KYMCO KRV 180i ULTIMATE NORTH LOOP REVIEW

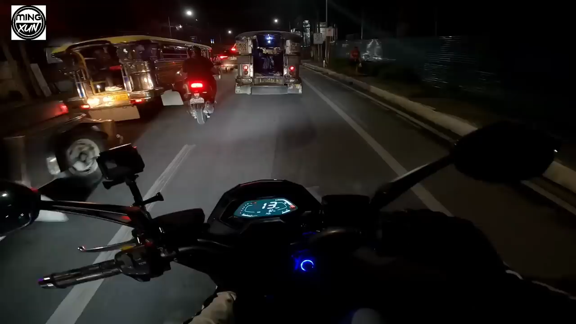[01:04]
Pag diniinan mo ulit yung adjust button, yun, yung oras ulit. Itong left, siya yung mode, ito yung adjust sa kabila.
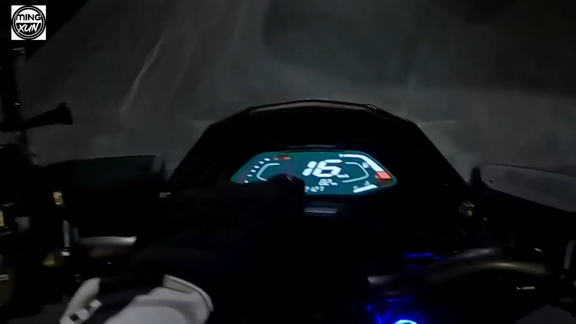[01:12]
Dito sa left side, ito sa left side, yan yung RPM. Maximum RPM niya, RPM.
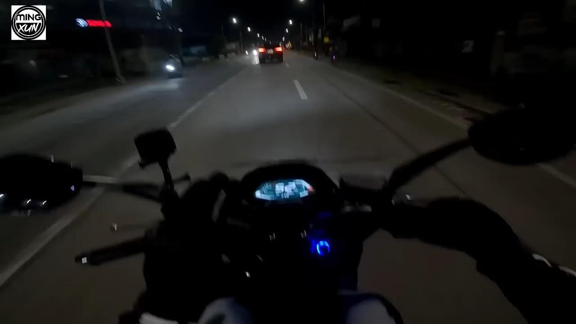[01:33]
Yung instrument panel niya ay fully digital siya. Tapos dito sa baba, nakabukod yung mga indicators.
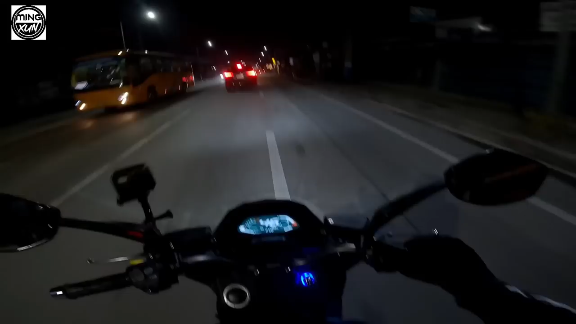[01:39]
Like kapag high beam, ayan, malabas dyan. Kapag magta-turn signal ka, yan, lumalabas. Tapos kapag hazard, ganun din, yan ang lalabas. Yan, diba? Galing. One thing noticeable is yung suspension niya. So kung napapansin ko, very noticeable siya. Maganda yung laro ng suspension nito. Kahit yung mga, alam naman natin dito sa Bulacan, medyo bumpy yung mga kalsada.
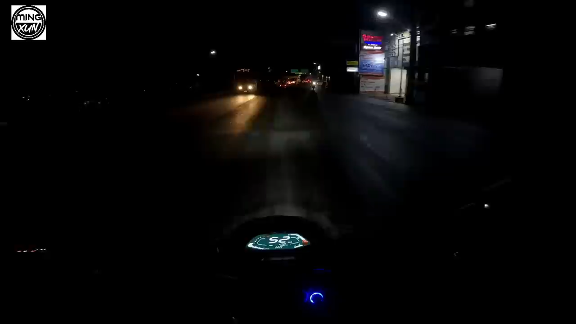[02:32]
Maganda yung visibility ng kalsada kapag stock headlight yung gamit dito, kasi LED na to eh. So hindi siya pwedeng irreplaceable siya. So kahit medyo basa yung kalsada, okay pa rin naman siya compared dun sa radar ko na sobrang hina ng headlight. Ang hirap din gamitin dahil hindi napapalitan. So ito, kahit medyo basa yung kalsada, makikita mo pa rin siya kahit puti yung ilaw. So maganda yung LED nito kasi malakas.
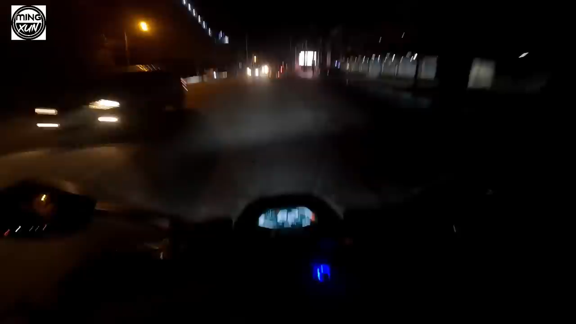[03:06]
So kahit hindi ka naman gumamit ng auxiliary light, goods na goods na rito, mga dre. Very useful yung pass button.
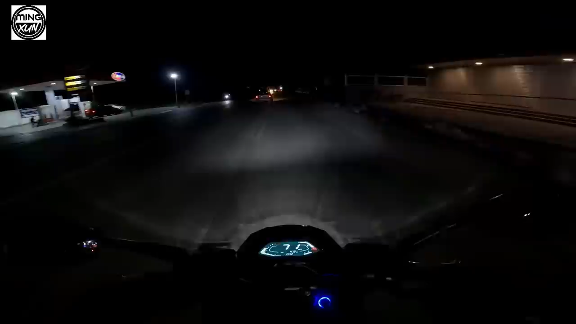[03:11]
So very useful siya kapag night ride, kasi pwede kang sumingit dito kaya sa kabila. Kung gusto mong pagbigyan ka, pero pag hindi ka pinagbigyan, medyo malas ka. Pag nakatama ka nito, dudulas ka dito. Uy, lalim nun. Diba? Ayun, lalim putik. Hindi putik, hindi na. Lalim. Hindi naabot yung stepboard. So yun, mga dre, yun ang isang maganda rito.
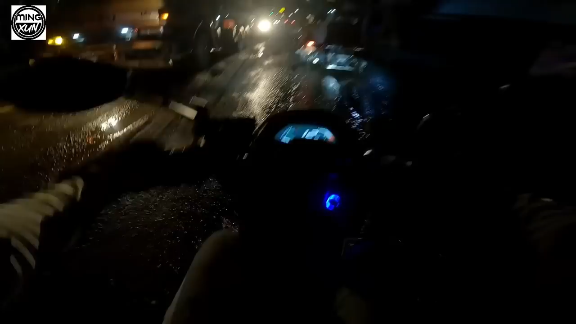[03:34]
Mataas tong KRB180i ng Kimco. So kahit medyo malalim yung baha o yung tubig, hindi basta-basta magsasubmerge yung stepboard mo. Ayan, oh, tuyo.
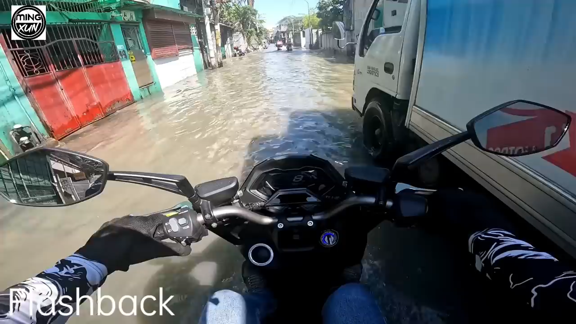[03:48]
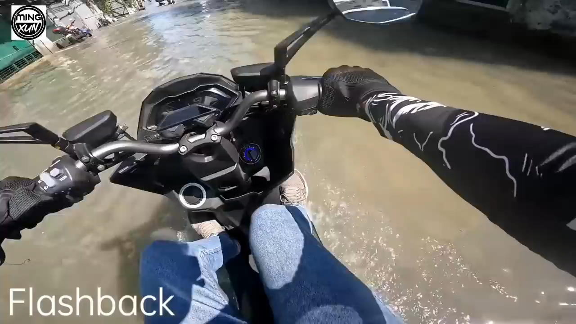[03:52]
Yeah, ito nyo naman po. Ito, mas malalim dito. Ba? Sa Malabon, lagi pa naman baha.
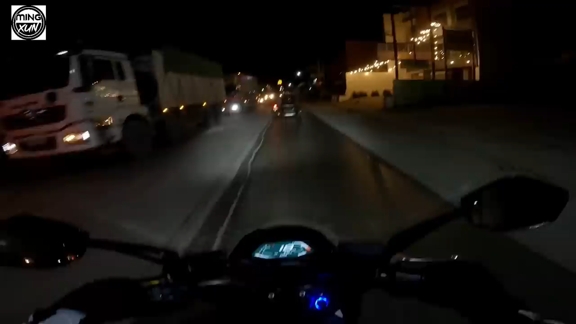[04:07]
Labit ko na ito nga sa buwan dun eh. So ayan, mga tray, naka-high tayo. Ayan, low beam. Tapos to high beam. Yan, maganda visibility kapag naka-high beam lalo. Pero kahit naka-low lang, okay pa rin naman.
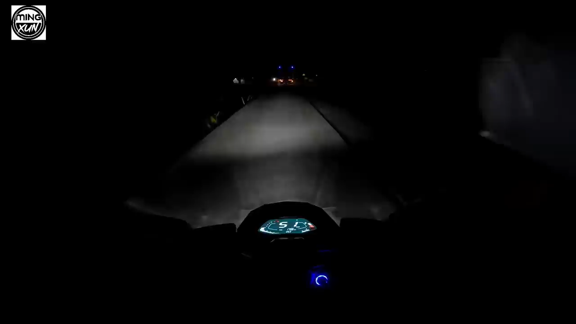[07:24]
At time check, 12:53 ng umaga o ng madaling araw. So yan, since nag-overtake tayo, wala siyang problema ang overtaken itong mga truck na to, ganito. Kasi malakas siyang humatak. Malakas humatak. Easy to overtake.
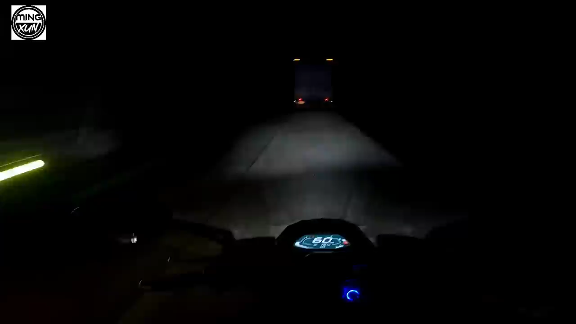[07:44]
At isang gusto ko rito, yung side mirror niya. Very stylish yung side mirror. At malaki. Ayoko ng side mirror na maliit sa motor dahil wala akong makikita. So far, ito yung pinakamabilis na natatakbo ko dito. Hindi ako nakayo ko. So yan. At this speed, hindi naman siya mag-iwang.